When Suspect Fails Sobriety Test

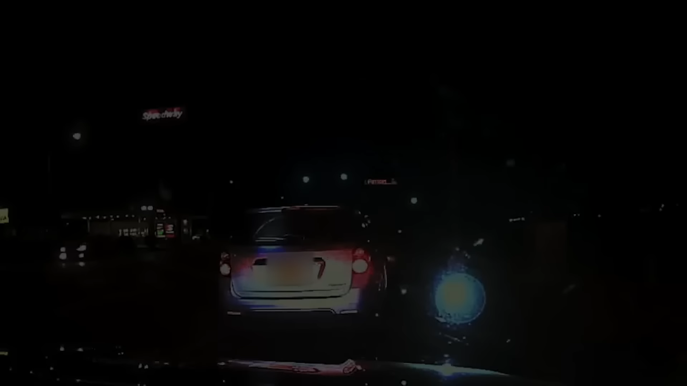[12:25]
In 2023, in New Mexico, an officer observed a car with missing insurance status.
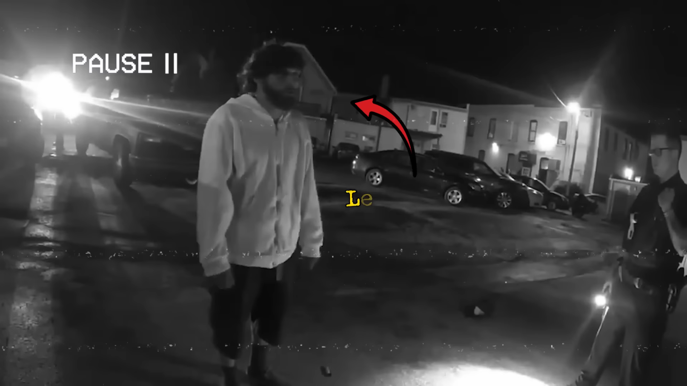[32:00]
Cody failed this test, leading to his prompt apprehension and handcuffing by the police officers.